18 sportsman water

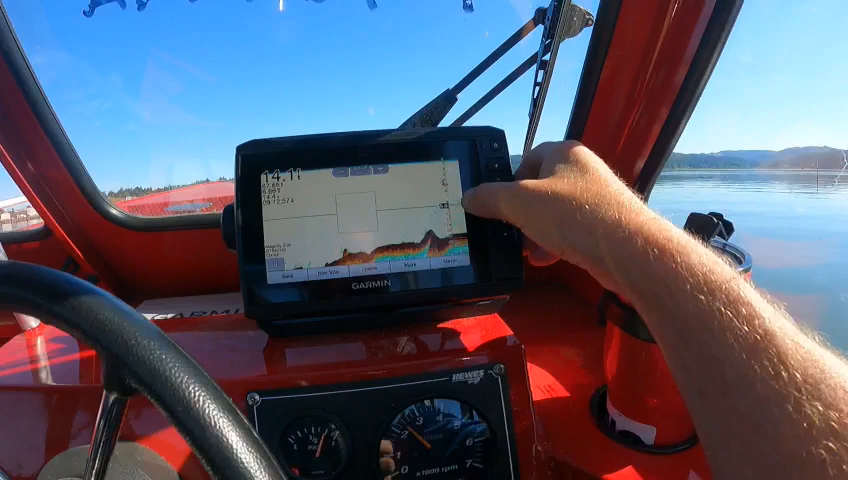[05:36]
right here boom here do you see these uh brighter colors like right there and you see an arch
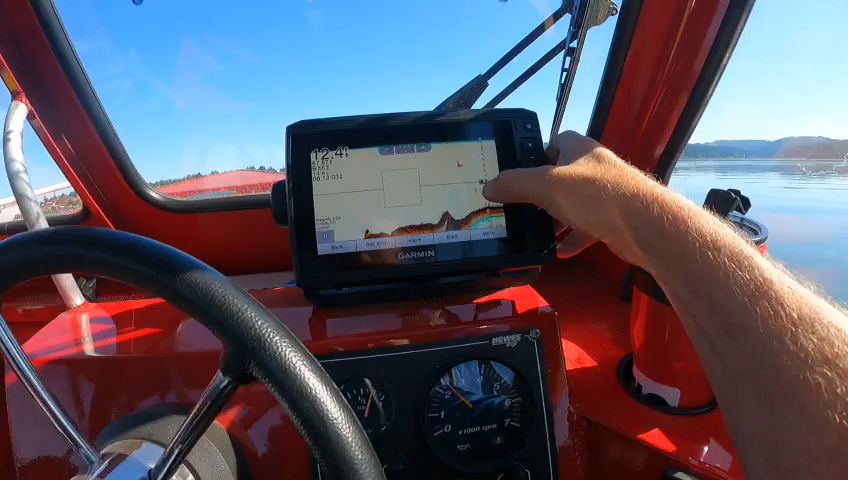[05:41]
that's normally fish it's living but it's got to show here right afterwards and that's set up really good good definition on that so then you go home uh go to sonar again go
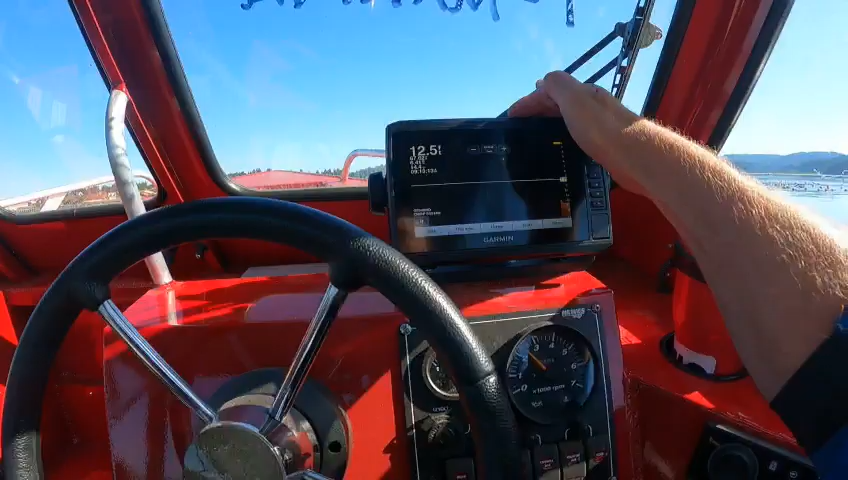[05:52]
to clear view this picks up this runs off of like 840 to 1000 to 455 kilohertz
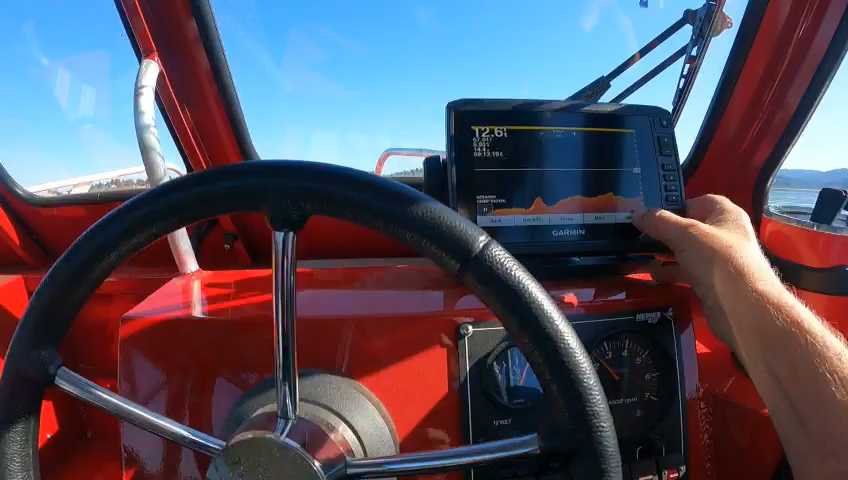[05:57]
so you in shallower water you can go into this and you can go to uh ranges
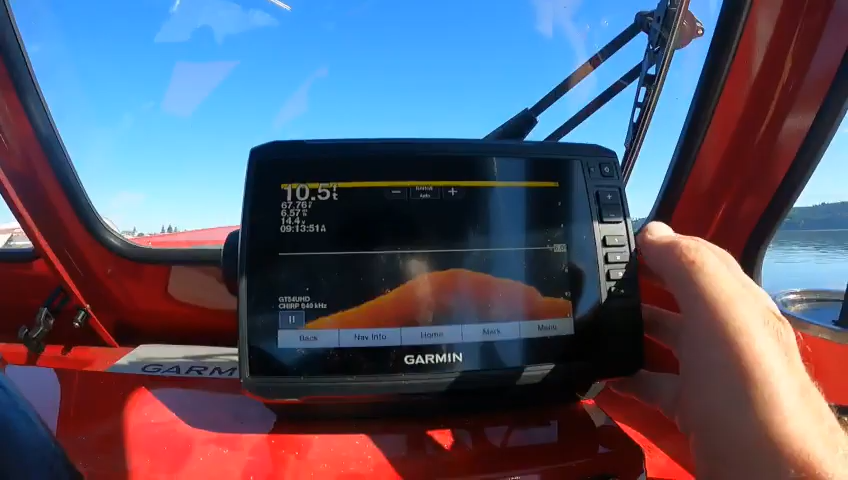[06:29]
On screen: depth 10.5 ft
so this should have had a setting that would have took you into different frequencies
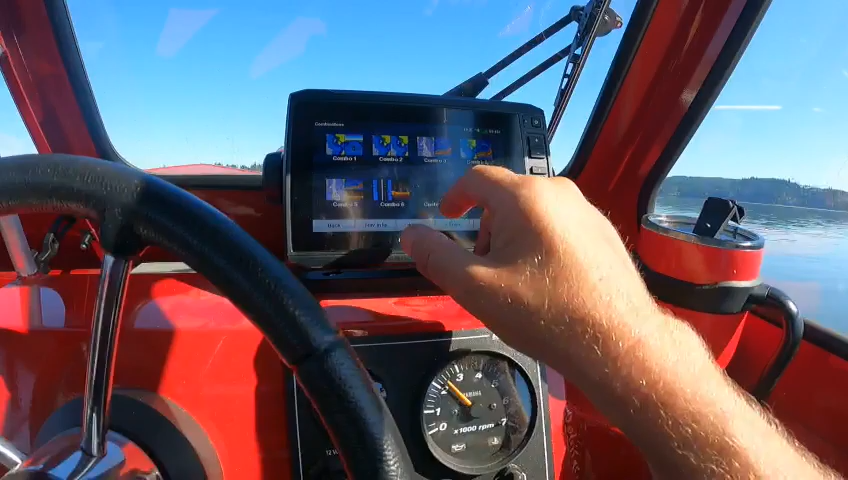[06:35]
so and here's combos right here go home go to sonar go to side view
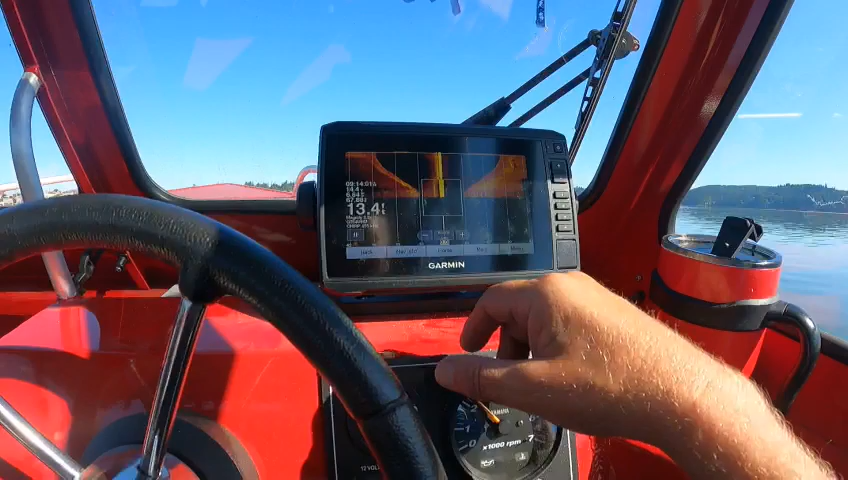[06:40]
ooh that's not look at that rapids look at that there's like a log or something
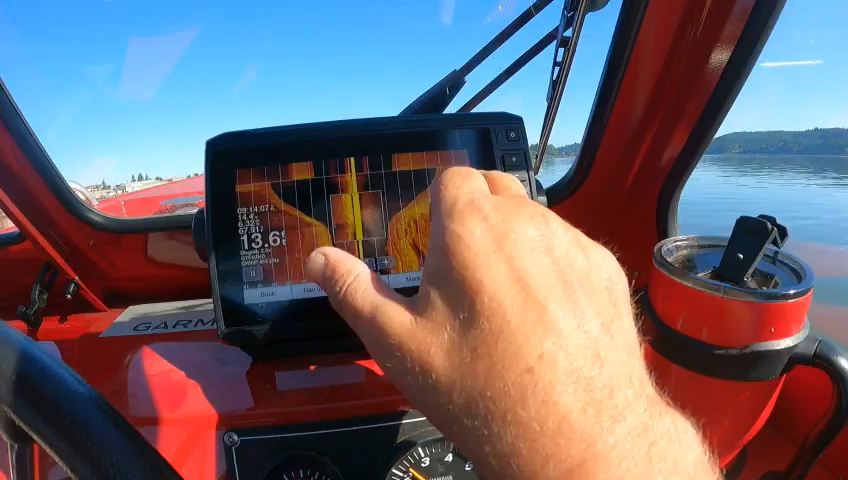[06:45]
down underneath the sand these actually pick up really good okay 455 chirp
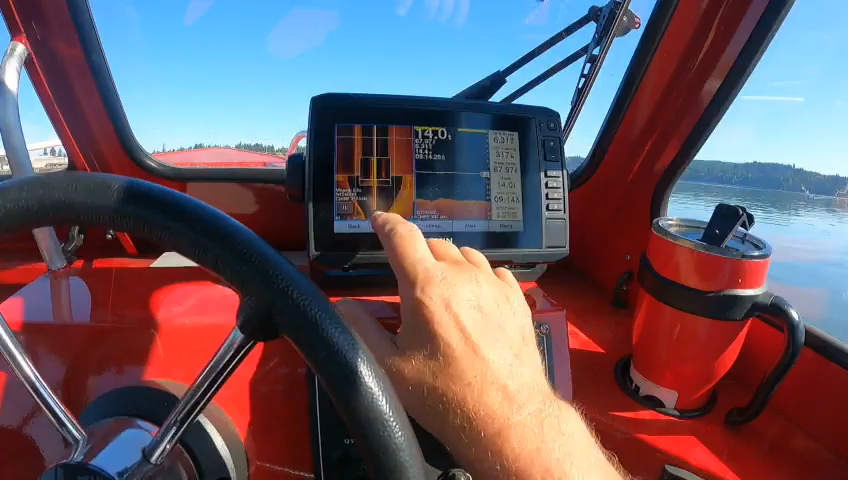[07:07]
then you go back in garment i like these i got a magnifier uh then you can go home if you don't sure where you're at you go to the gauges go here